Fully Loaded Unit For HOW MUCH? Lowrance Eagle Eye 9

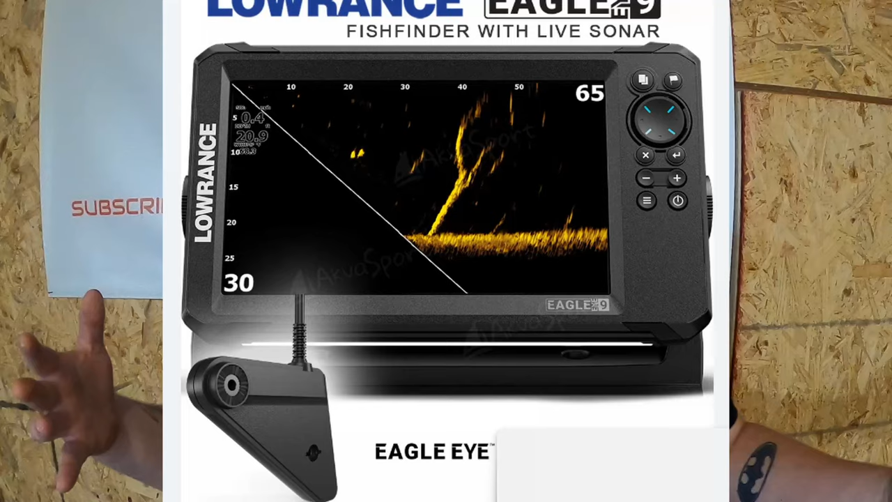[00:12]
Now, before we dive into this, I'm just going to give my thoughts, just a little background. I have over 25,000 hours with forward-facing sonar.
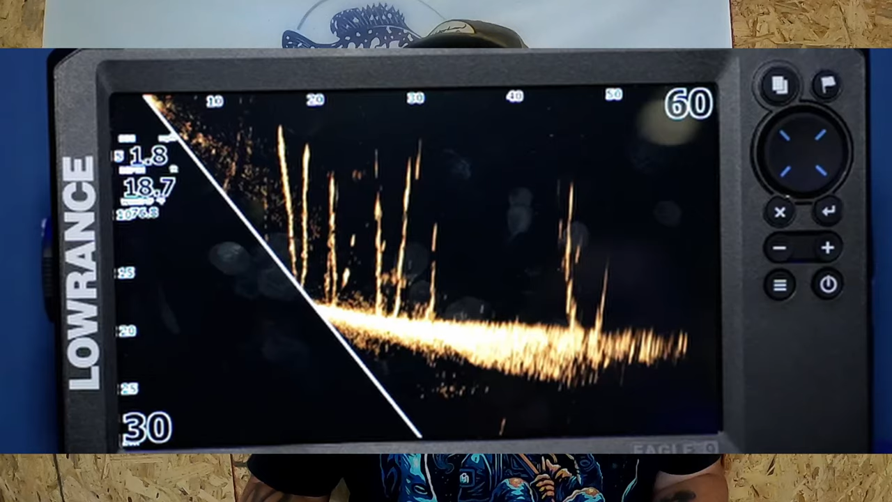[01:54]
Now, the only downside I can see about this, as you can see from the imaging, you're missing half your screen at the very beginning. You don't really get the full experience of forward-facing sonar until you get about 15 feet out. But if you adapt your techniques, you know, your 13-foot, your 15-foot ACCs might not come into play,